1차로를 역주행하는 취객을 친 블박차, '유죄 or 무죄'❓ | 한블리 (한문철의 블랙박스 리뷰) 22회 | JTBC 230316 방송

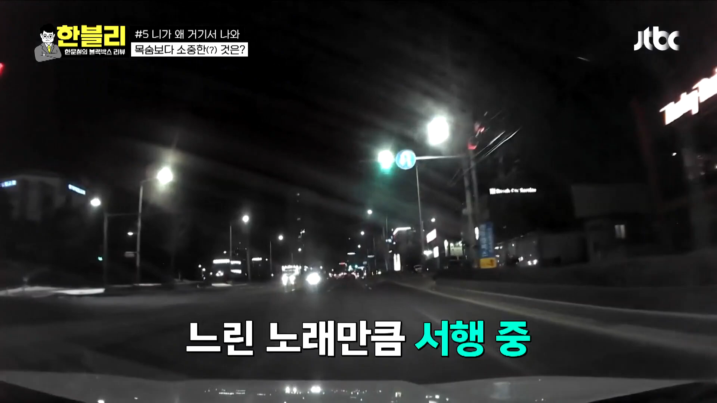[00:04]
순순히 가시는데? 그러니까 진짜 순순히 가신다. 뭐가 나오지? 왕복한 7차로 되겠네요. 7차로. 그런데 외국인이신가?
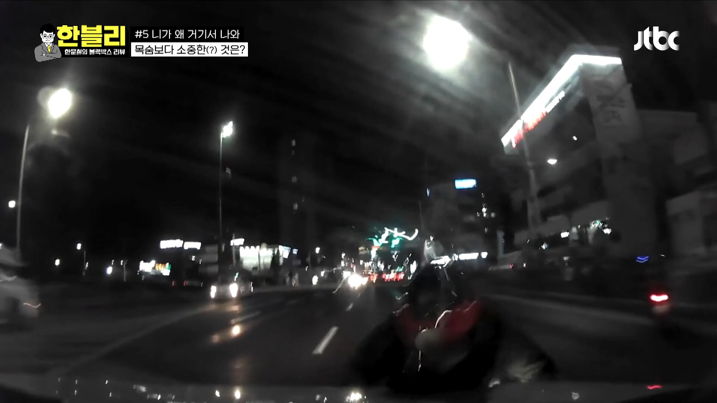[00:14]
외국인이신가? 뭐예요? 뭘 떨어뜨려 나오신 것 같은데? 뭘 떨어뜨려 나오신 것 같은데? 어떡해. 핸드폰 떨어뜨려 주셨나 보다. 휴대폰. 어떻게 알았어요?
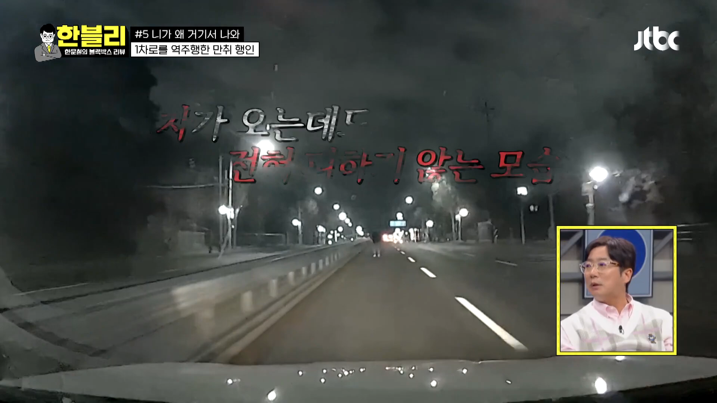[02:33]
충분히 피할 수도 있어. 요즘 밤에 저런 경우는 술 마시는 경우가 많죠. 술 드셨어.